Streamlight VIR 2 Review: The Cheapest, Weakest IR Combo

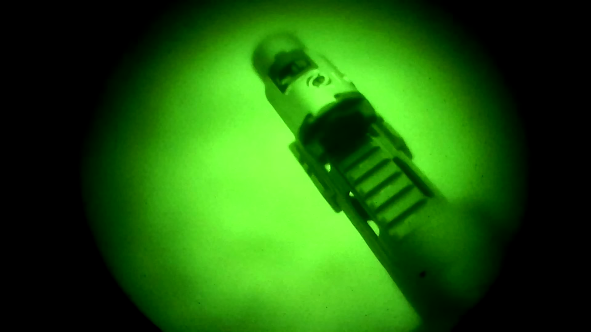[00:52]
an LED-based IR illuminator, and an IR aiming laser.
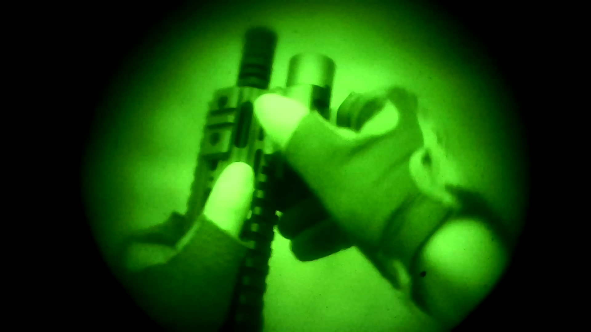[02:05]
and unfortunately mine will not stay locked solidly in place with either of them on basically any rail that I've tried.
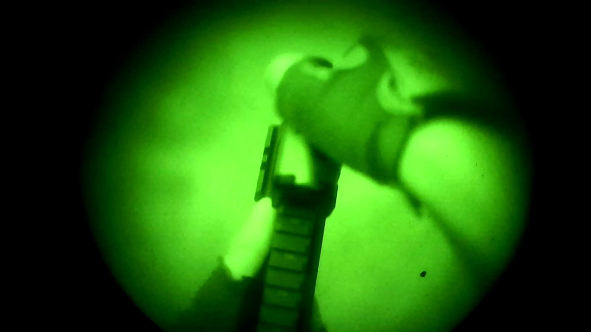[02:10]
Even tighten down as far as I can get it, it will slide back and forth just a little bit.
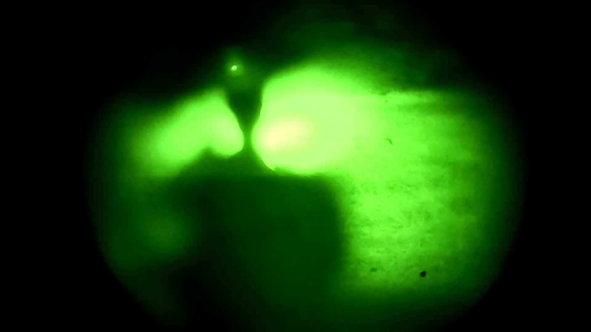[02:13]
That might be why mine won't stay zeroed.
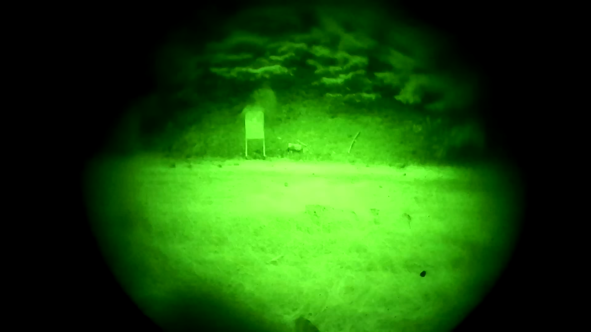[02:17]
I mounted and adjusted it, shot a few rounds, and then set it in the back of my truck. And 20 minutes later when I picked it up, the zero had shifted right about 6 inches at 25 yards.
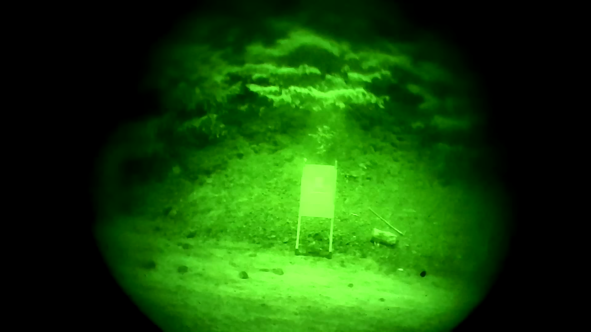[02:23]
Sick.
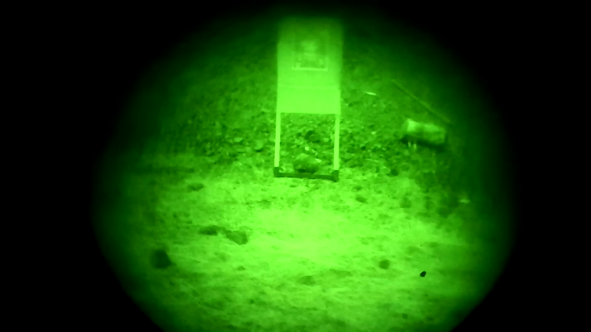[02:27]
Another potential downside of the VIR-2 is that the IR mode always has both IR emitters on. There's a switch on the unit that controls the modes.
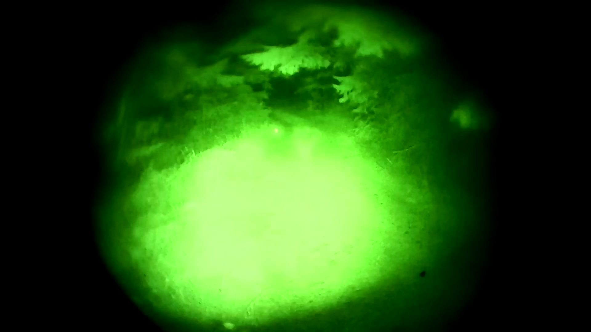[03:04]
The laser itself is decently effective.
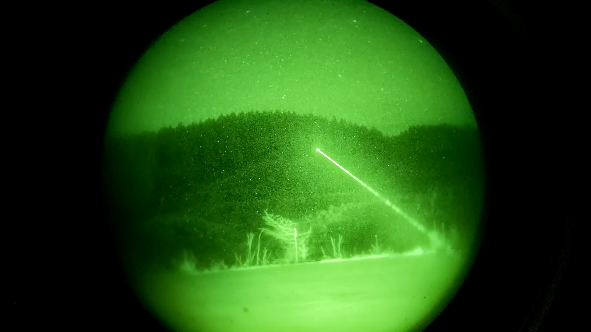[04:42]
Laser-based illuminators are significantly more focused. I think that should be pretty obvious from looking at this footage. The illuminator on the VAR2 is so dim and so wide that it doesn't even have a noticeable pattern when you're behind it.
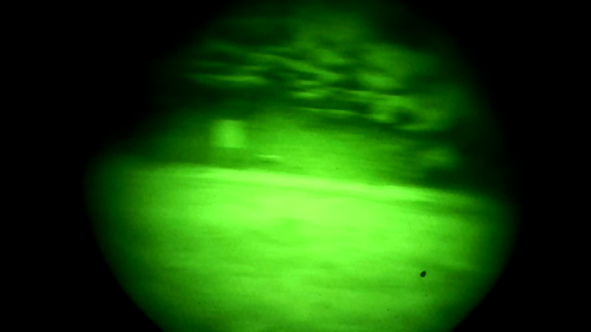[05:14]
Civilian legal laser-based illuminators like that on the D-Ball I-2-9007 or the Holosun units that I've tested are already fairly weak.
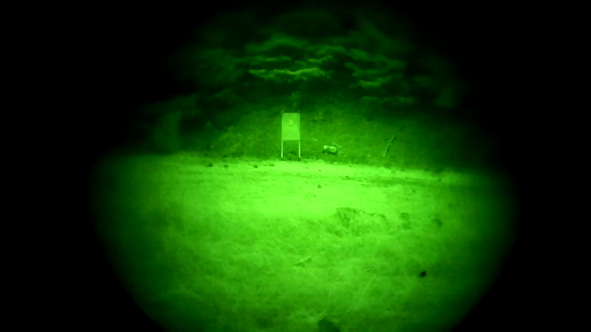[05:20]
You really can't expect to meaningfully illuminate something that's further than 100 yards away.
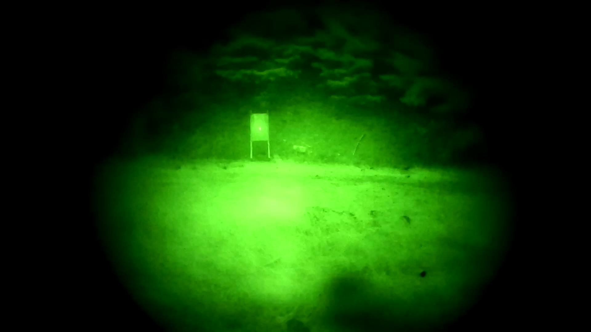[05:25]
With the Streamlight VAR2, you're barely illuminating something 25 yards away. However, the infrared laser designator does still work fairly effectively at close range.
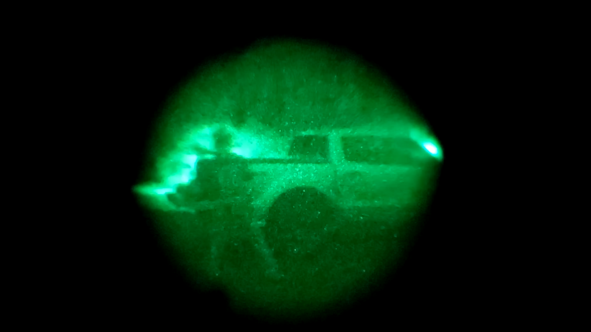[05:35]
So, I think you could do worse than a VAR2 mounted to a pistol caliber carbine or other subgun.
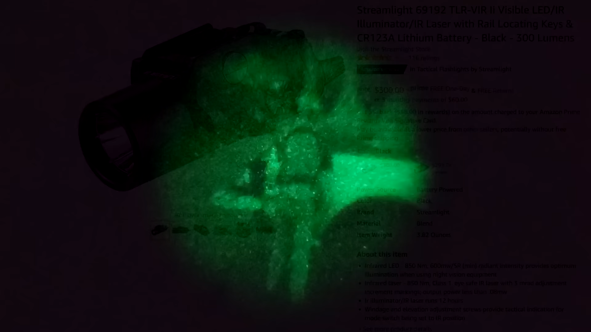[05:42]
To my knowledge, this is the absolute cheapest unit that combines an illuminator and a designator into one package.